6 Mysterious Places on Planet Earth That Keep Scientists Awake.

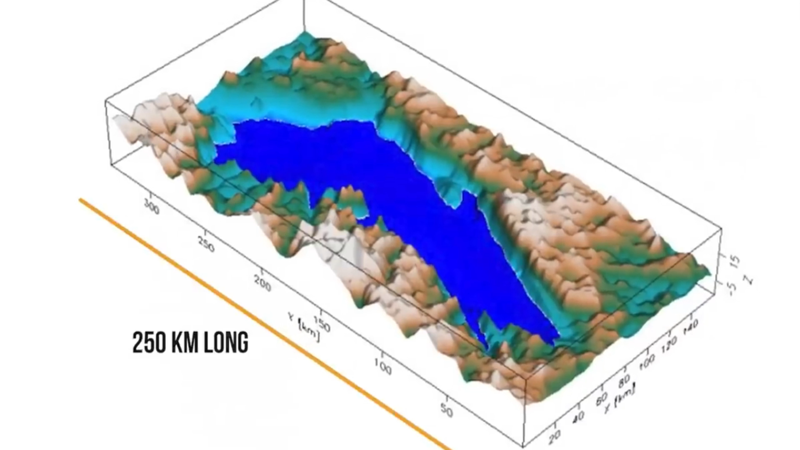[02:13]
It spans 250 kilometers in length and 50 kilometers in width, holding vast mysteries within its depths.